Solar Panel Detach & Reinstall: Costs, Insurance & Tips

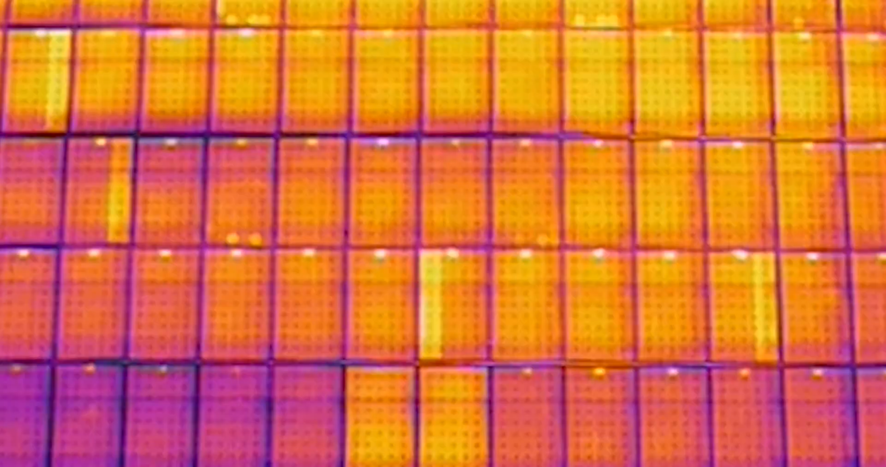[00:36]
We use a thermal drone. For a full explanation from our drone expert Franz, check out our thermal drone interview down below. But to sum it up, we'll fly a super cool drone to examine your roof better than most insurance companies will,
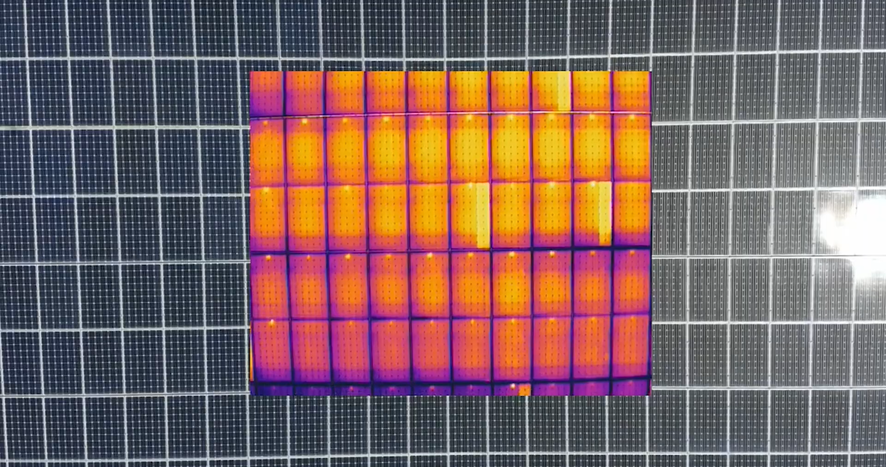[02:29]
But it won't be noticeable from the ground generally, and a thermal drone can detect any damages, and if we functionally damage something, we'll replace it on our dime.